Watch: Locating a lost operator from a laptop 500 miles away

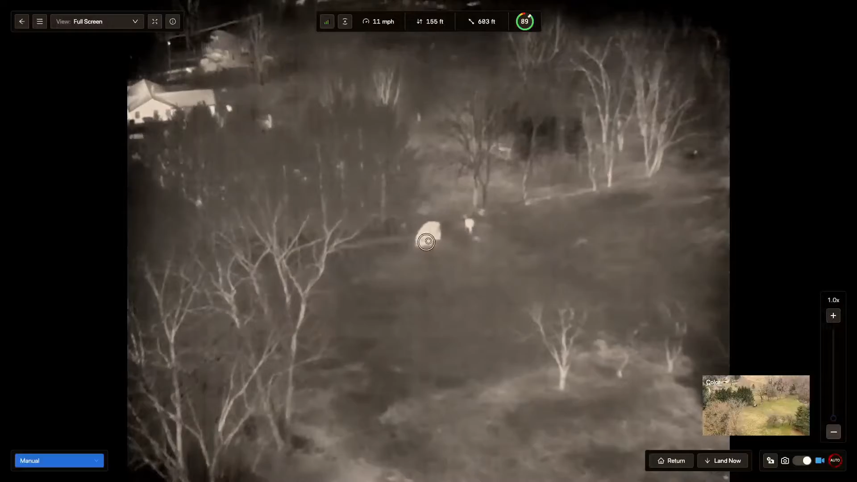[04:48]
if this truck's been running, we should see a little bit of heat off, difference off this, the truck hood there.
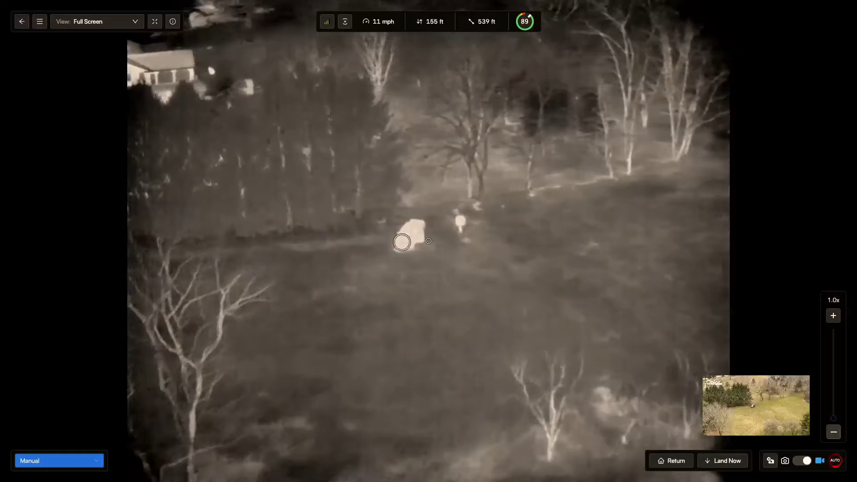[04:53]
If the car's been soaking in the sun for a while, it may not show as much, or if the car's been off for a while. We do see that. It looks like it's a little hotter at this point here in the front area, and then the door's open.
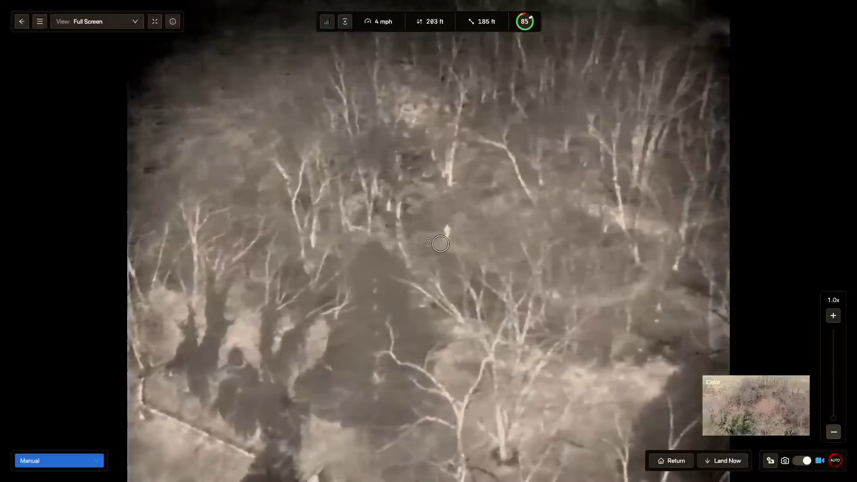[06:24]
I think we can get a little closer. And he's not going to be able to hear us, but one of his things is, because we're pretty high right now,
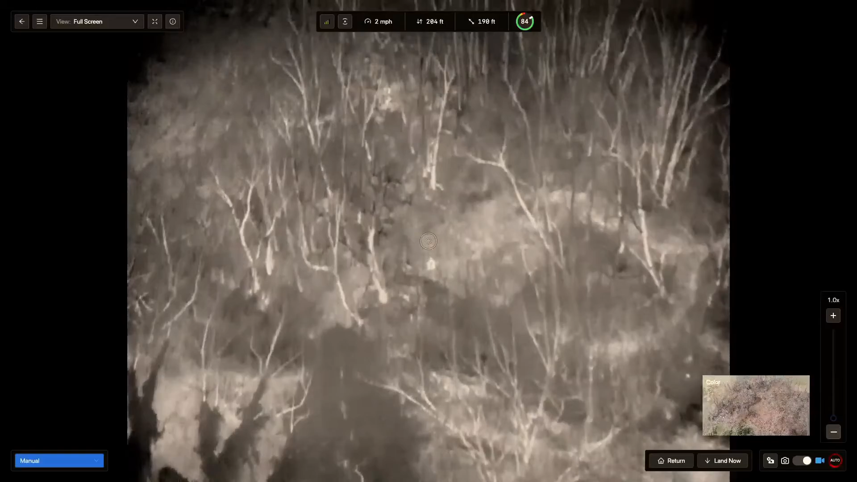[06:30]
we're about 200 feet AGL, we get low and he hears us and he sees it friendly, he's going to wave. So I can go, now that I've found him on thermal, I can go to the optical and do our fancy zoom again.